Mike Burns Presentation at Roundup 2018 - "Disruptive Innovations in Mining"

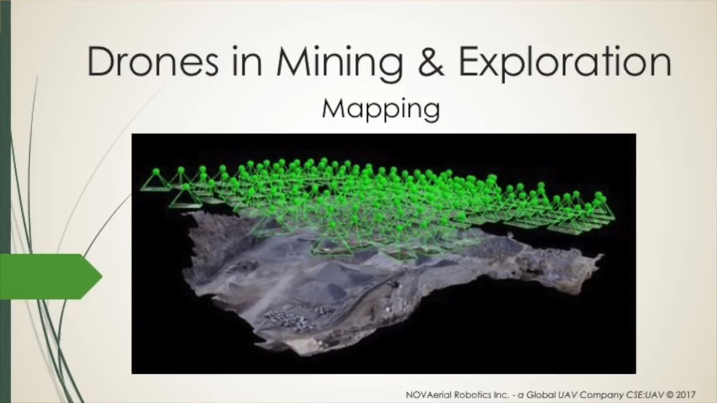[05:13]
indicated by the little green dots and below that is a 3D surface model that was created from the imagery.
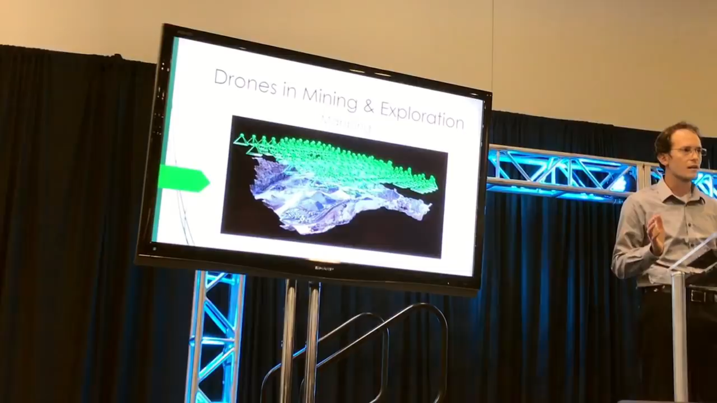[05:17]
And this can be done in a matter of hours or a day depending on the size of the survey area.
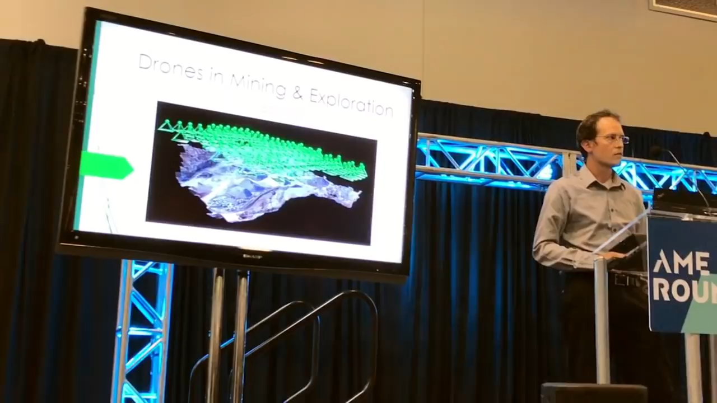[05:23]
So you can actually go in and create a complete 3D model of your site within a very short time period. And this is a really powerful tool.
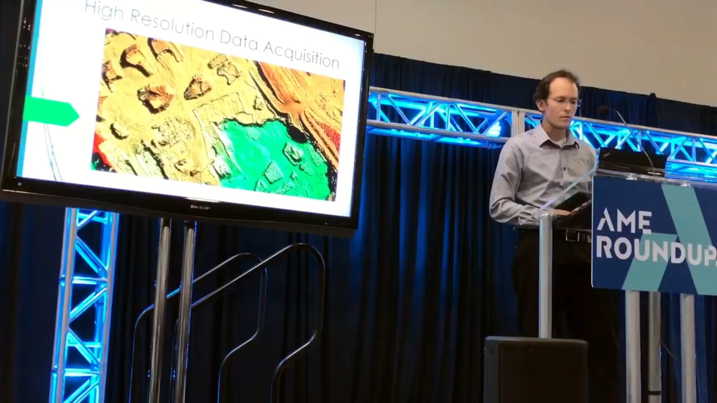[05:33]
Already the majority of mining companies have integrated some of this technology into their survey departments. This is an example of a centimeter scale digital elevation model that was collected using a drone.